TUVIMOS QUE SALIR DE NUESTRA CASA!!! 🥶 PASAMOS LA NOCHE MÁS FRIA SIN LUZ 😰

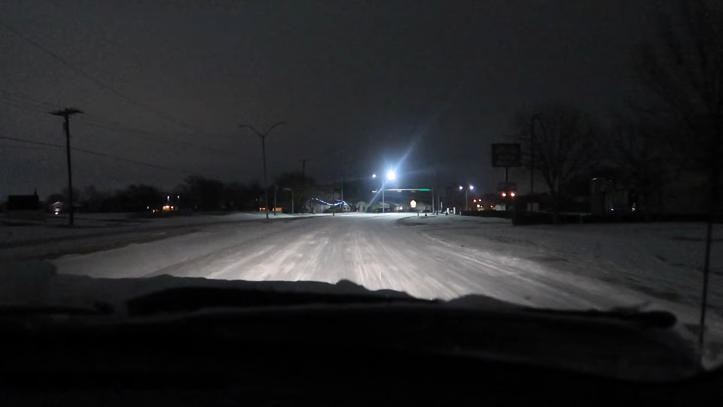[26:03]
Aquí ya empieza a ver luz. Toda esta colonia de para acá no hay. De para allá no hay luz. Acá está bien oscuro. Ahí sí. Pero de aquí para acá ya empieza la luz.